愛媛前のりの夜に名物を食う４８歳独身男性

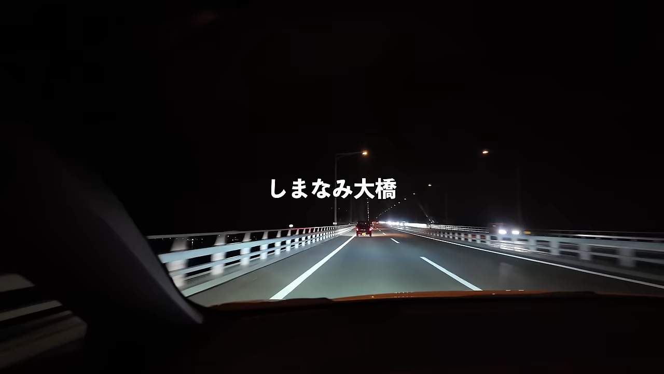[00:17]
並街道を通って今治の方に行ってで